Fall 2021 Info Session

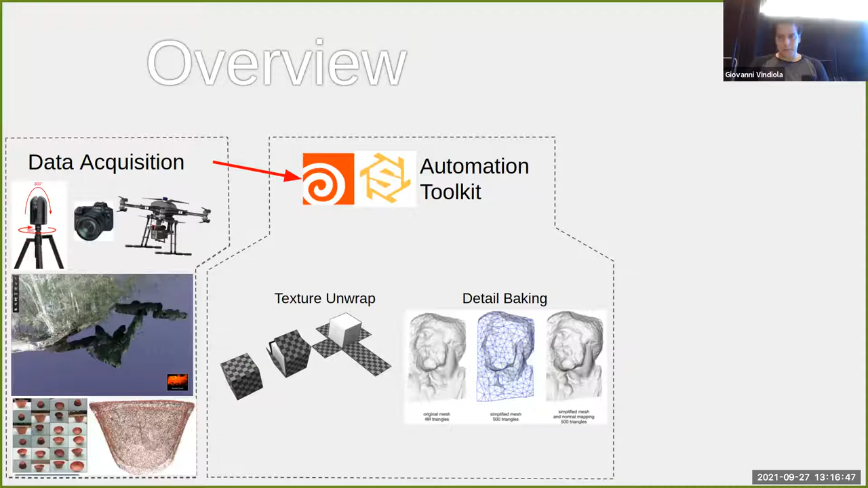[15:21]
by baking detail onto a texture. So these are all kind of game developer workflows that have been useful for this project and next slide. And so distribution involves the final output from that acquired data. So in my undergraduate studies, we've done a few things we've created like a handheld with your iPhone AR kind of experience. We're able to create a model viewer inside Unreal Engine to take high resolution images of these 3D meshes we create or point clouds
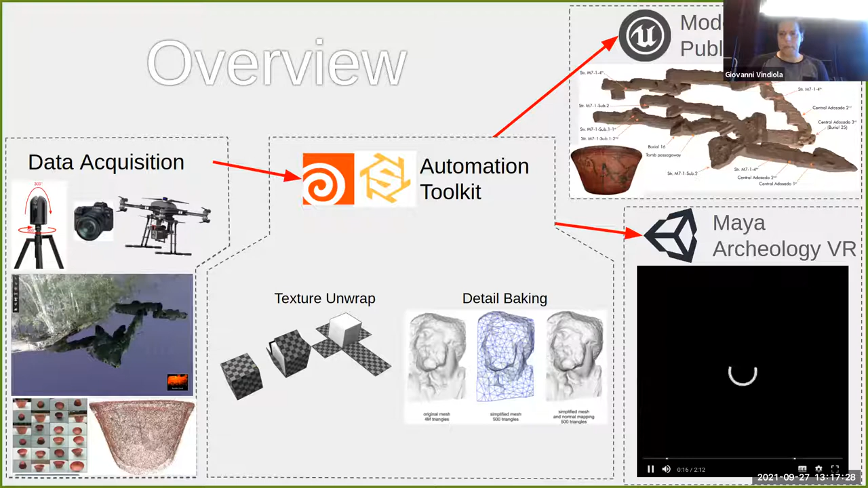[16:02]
for publications and already mentioned, we have a VR application. Next slide. Yeah, so on what you see here is kind of a ball that was scanned using structure promotion that we've added and there's this floating spheres throughout this excavation. This is a place we've gone many times every summer and you don't actually hear it, but our collaborator Tom Garrison is actually explaining kind of where you're at. You're in front of a tomb where they discovered that bowl.
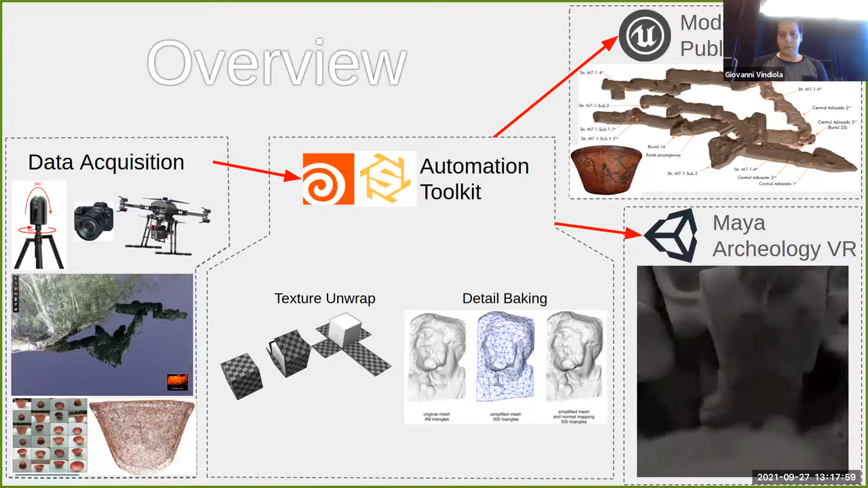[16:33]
And so that's kind of what we've fleshed out in these last few years is kind of a mobile VR application. Next slide. Next slide is quick.